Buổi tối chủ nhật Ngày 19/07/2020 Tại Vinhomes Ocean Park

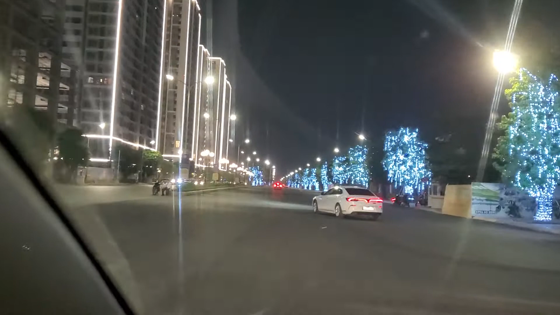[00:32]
Và hôm nay đây Thiên Định cũng đang cùng với gia đình của Thiên Định đi xuống chơi tại dự án Vinhome Motion Park. Đây chính là bé Suka nhà Thiên Định đây. Rất là đẹp luôn cô chú anh chị ạ. Mở ra cho mát luôn.
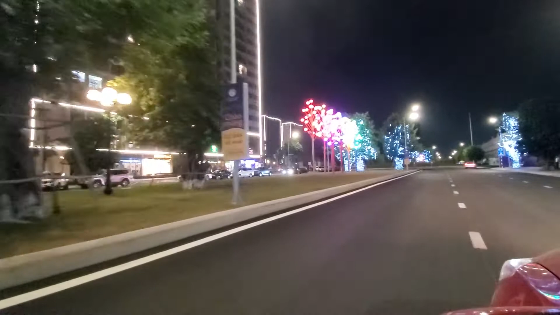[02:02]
Bây giờ Thiên Định sẽ mời cô chú anh chị chúng ta vào khu BBQ, khu hải âu, khu san hô và khu quảng trường để chúng ta xem là hiện tại cái không gian buổi tối tại những cái khu trung tâm nó như nào nha cô chú anh chị nha.
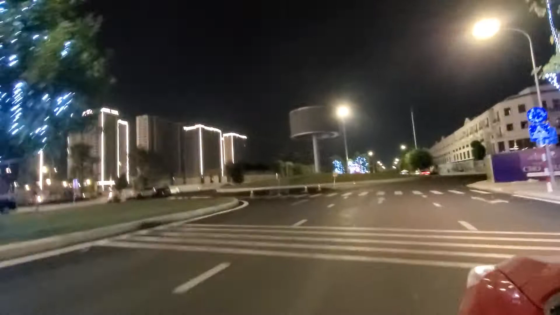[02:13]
Đợt này thì đèn led trung tâm này
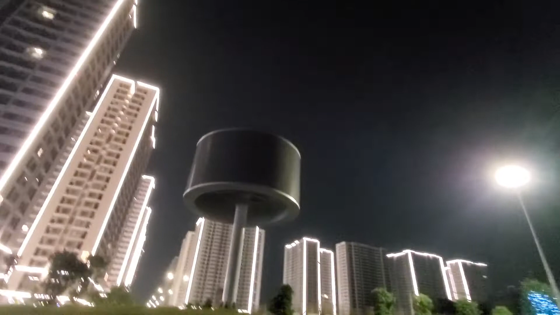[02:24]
chưa thấy chạy. Mọi người hình như bây giờ đang về rồi. Mới có 8 giờ tối mà đã về nhanh thế nhở.
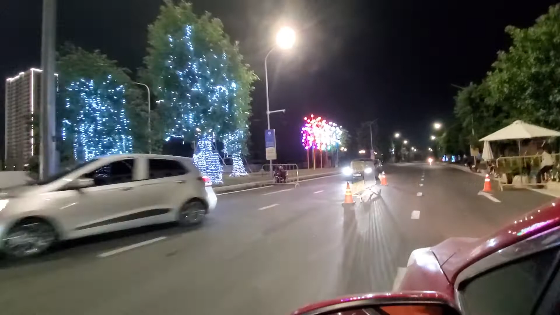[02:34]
Thank you. Đấy, các anh bảo vệ không biết giờ này đã ăn cơm chưa.
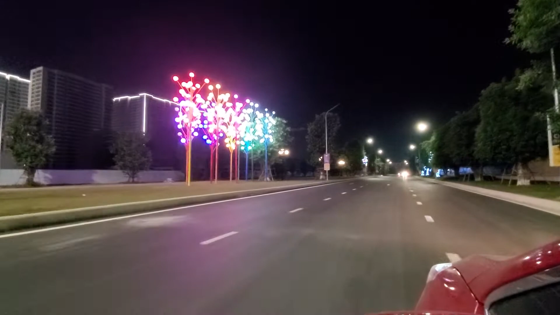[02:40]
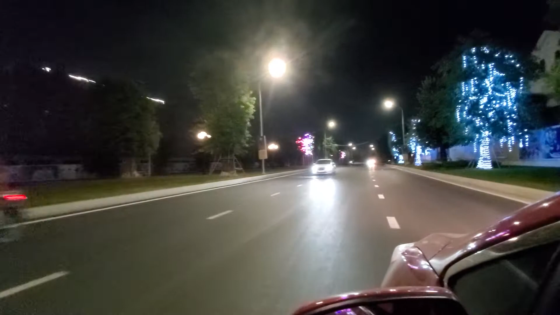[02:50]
Đây, bây giờ Thiên Định sẽ rẽ vào khu san hô nha cô chú anh chị nhá. Rẽ vào lối san hô view hồ luôn.
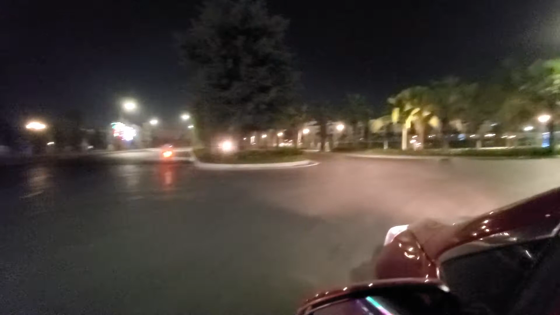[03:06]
Đây chính là lối những căn biệt thự san hô view hồ cô chú anh chị nhá.
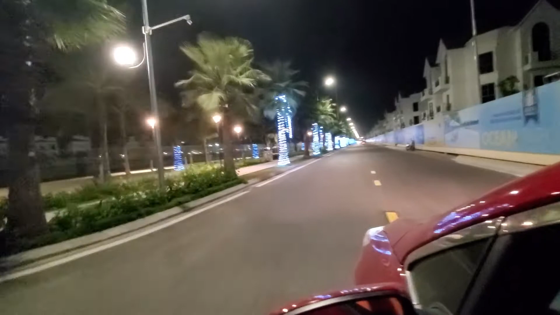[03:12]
Thiên Định về nhà ăn cơm xong và bây giờ quay trở lại dự án gửi tới cô chú anh chị những hình ảnh thực tế luôn. Đúng không ạ? Hơi bị ngất luôn của chú chị ạ. Ủa chao ơi, đẹp quá trời luôn. Quá trời đẹp quá, quá trời đẹp luôn luôn. Ủa lung linh quá. Đấy.